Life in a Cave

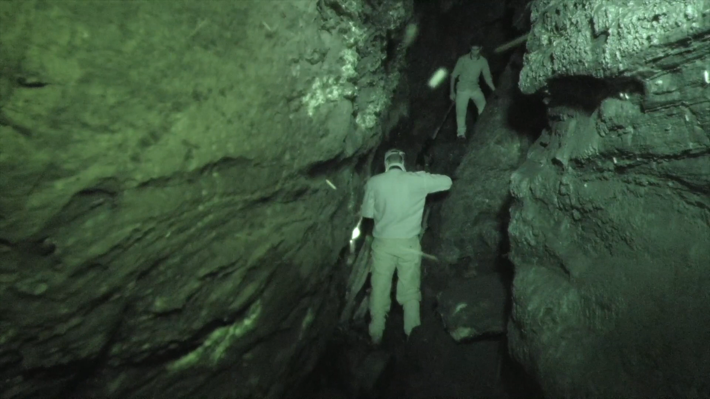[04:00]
And with thousands of them flying overhead, personal hygiene was something that had to be conveniently forgotten. There is a constant shower of bat excrements called guan.
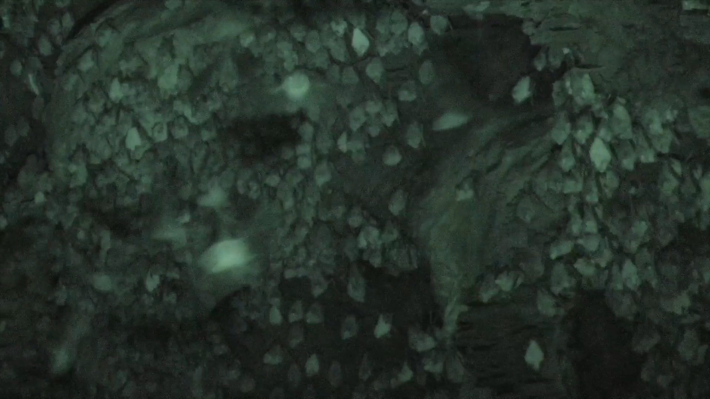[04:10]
It literally rains bat shit and piss inside. On a hot day, the guano stench can travel quite a distance even within the forest and can be quite overpowering. Our time inside was strongly limited by this one factor alone and headaches and nausea were common.
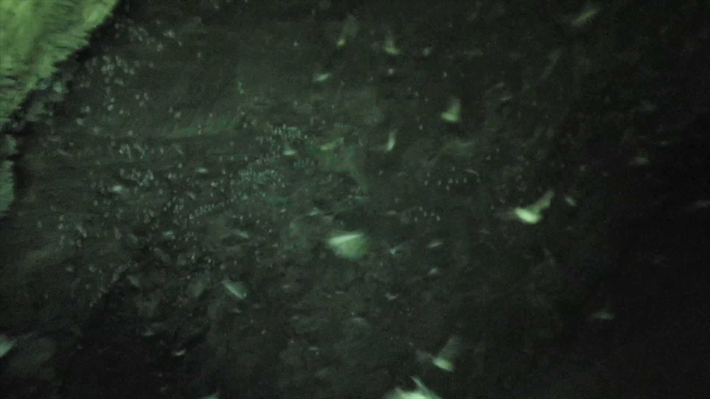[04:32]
We had to cover our heads with shower caps to avoid getting the guano in our hair and wear face masks
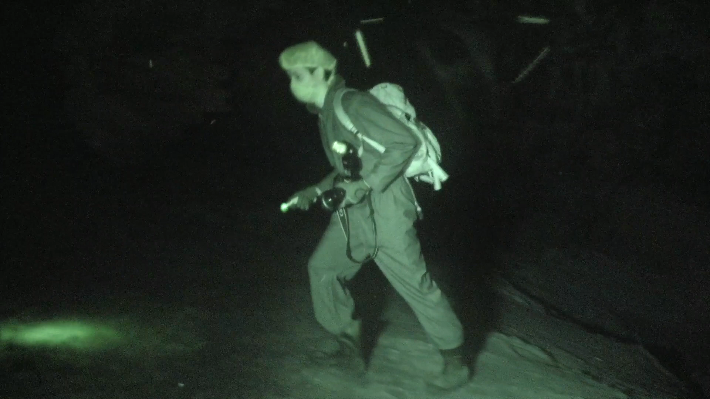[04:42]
to minimize inhaling the pathogens breeding on the guano.
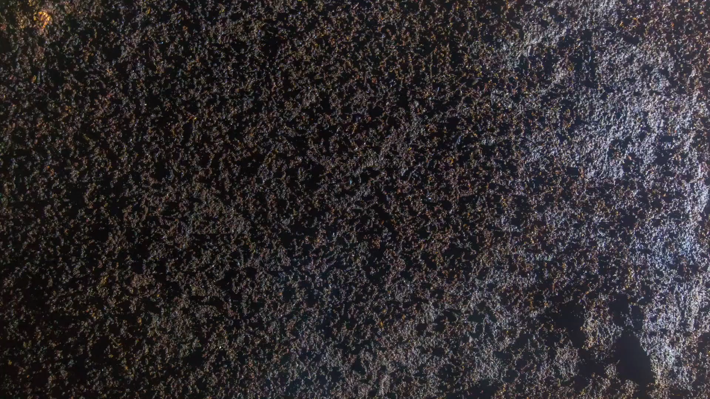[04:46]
But the guano, as disgusting as it is,
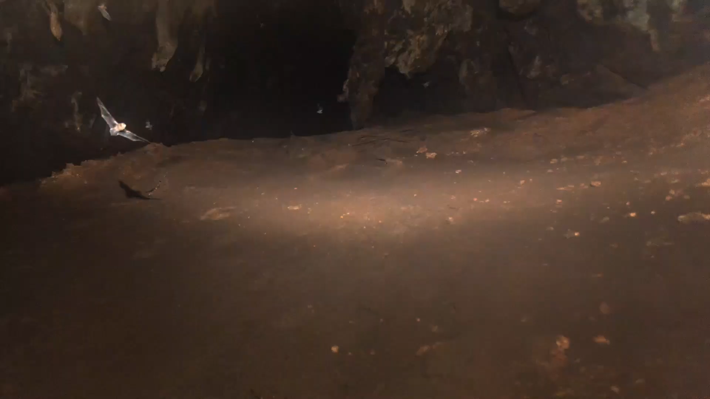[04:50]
mouths the habitat and forms the base of a unique ecosystem.
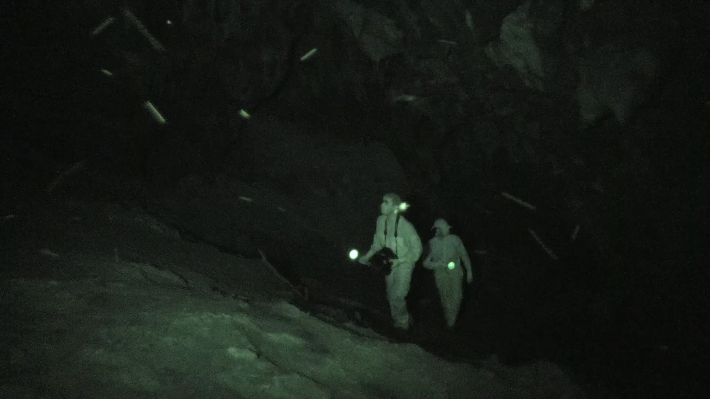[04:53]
Guano covers the entire cave floor and accumulates into gigantic heaps pouring over 20 feet in height.
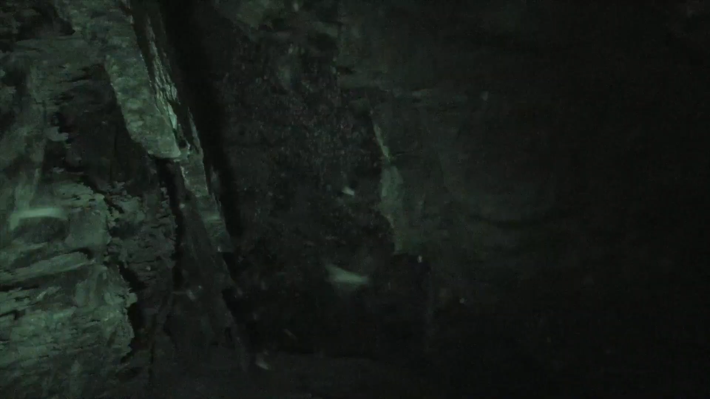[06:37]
Identifying their spread proved to be virtually impossible given the daft conditions and the huge numbers. However,
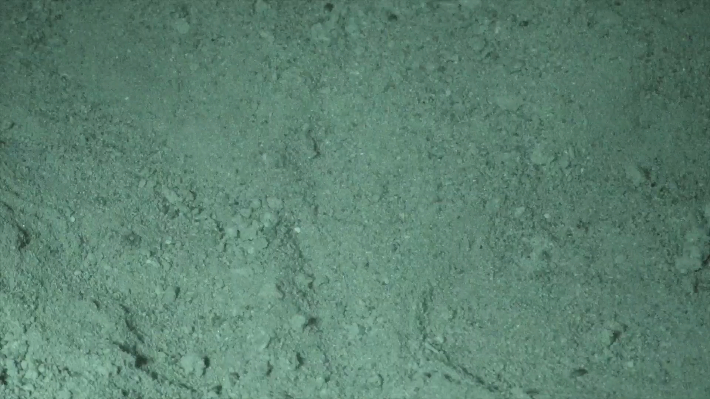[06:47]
the solution to this challenge lay not in studying the roof but rather examining the guano deposits on the floor. The upper chamber of the cave is where the insect eating bats thrive.
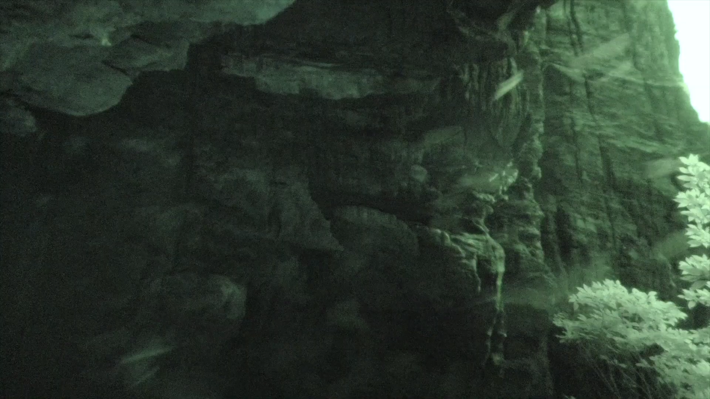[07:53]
Get out and get food. During this rush hour, the entire population nearing thousands of bats emerge from the cave in a spectacular display of traffic coordination.
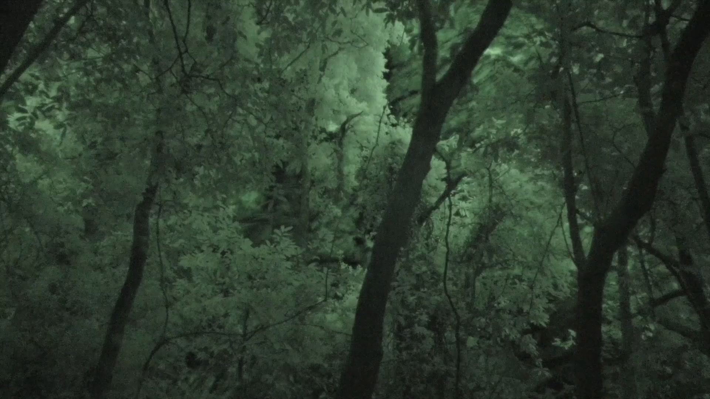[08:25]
The forest is soon reverberating with the cacophonia of bats clicking their way around using echolocation to dodge obstacles and hunt prey.
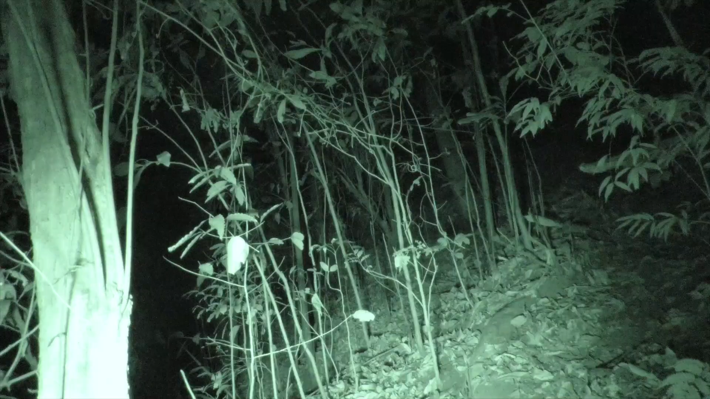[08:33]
The fruit bats emerge next and they, unlike the insect bats,
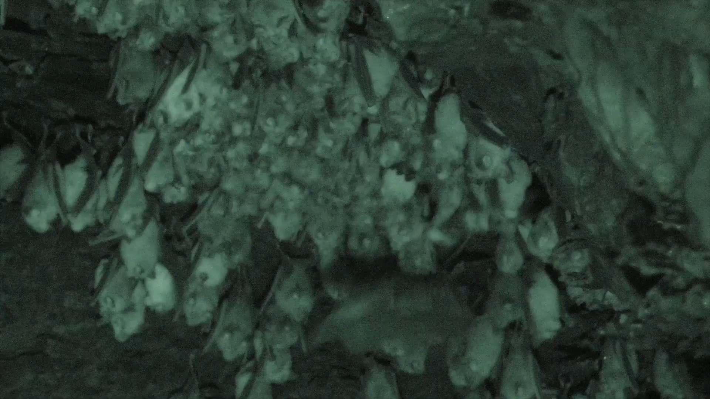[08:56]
One of the obvious benefits of this timed emergence is that it eliminates the traffic congestion at the exit points. It minimizes unnecessary injuries caused by colliding individuals. However, there are still instances where bats do fall out of air, like this unfortunate individual.
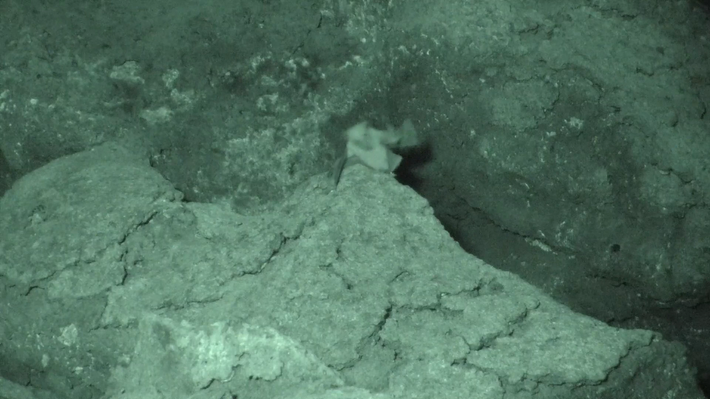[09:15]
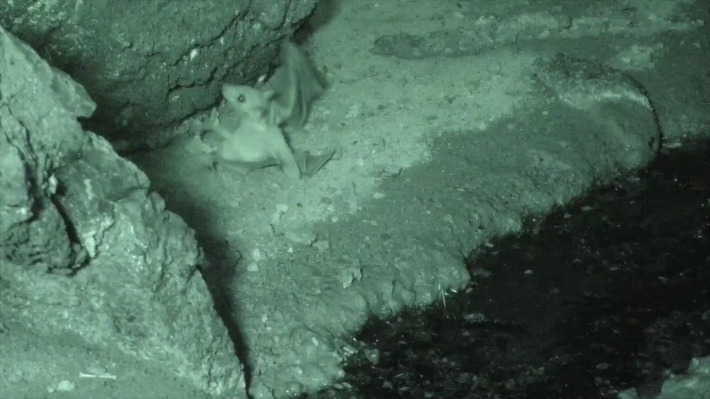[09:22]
With a broken wing, it can no longer fly out to fend for itself. And anything that falls down in the cave is at the mercy of yet another force. Next two movies.
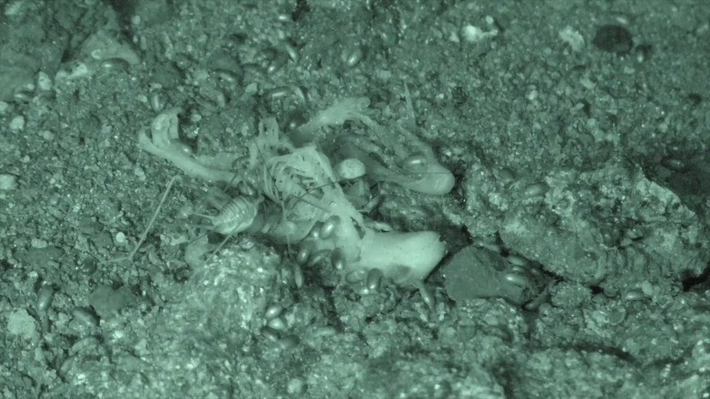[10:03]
Feeding on the guano and anything that falls in on them, these critters seem to have a content lifestyle with very little to worry about. But nature always has a balancing trick up her sleeve. There is one alpha predator inside the cave that's easy to overlook and strikes terror even amongst these nasty critters.
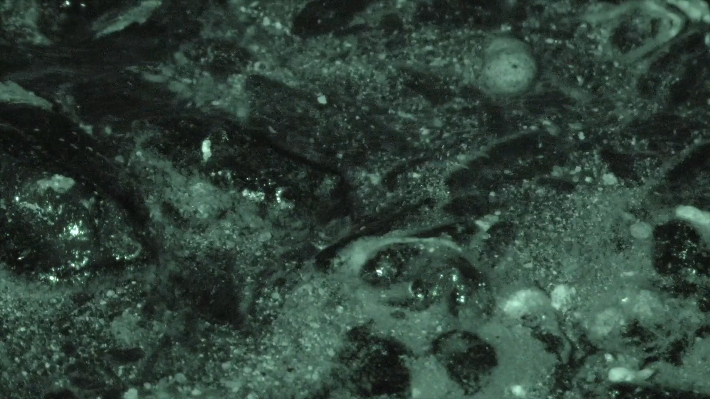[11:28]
less than a centimeter deep, are cave fish.
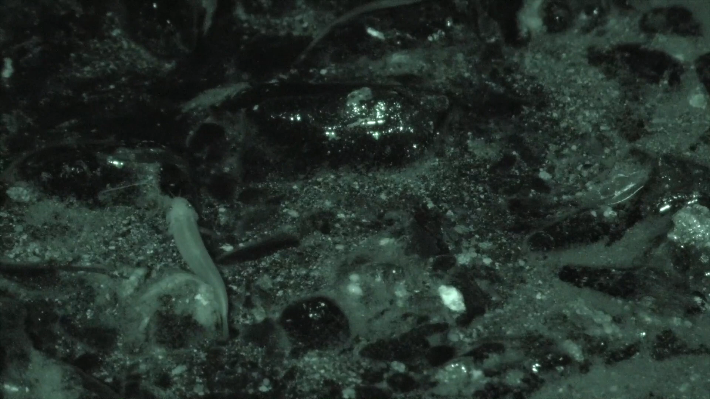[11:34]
Isolated in this ecosystem, the fish, most probably of the Shistura genus,
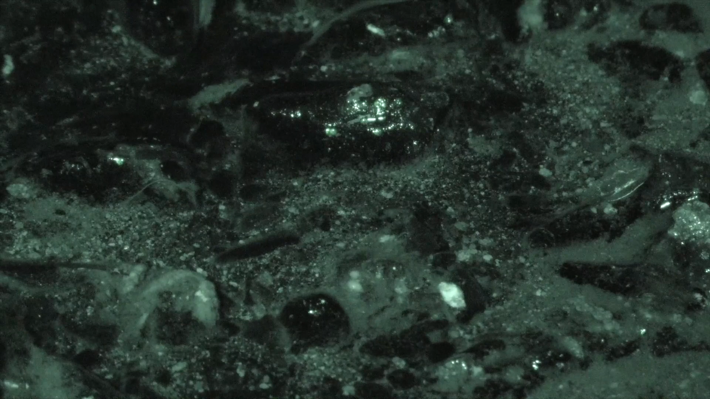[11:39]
seems to defy all odds for just surviving in this hostile location.
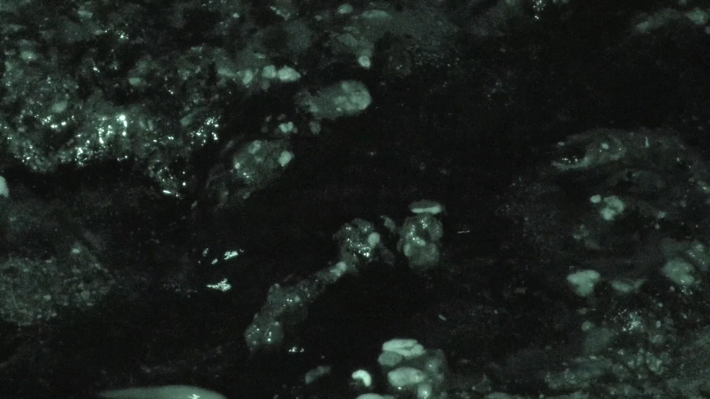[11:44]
There is barely enough water to keep the fish submerged,
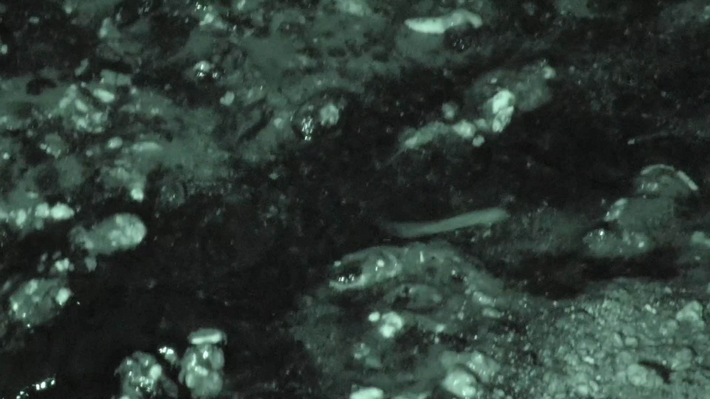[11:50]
and ammonia in water is not healthy. At these levels, most regular fish die.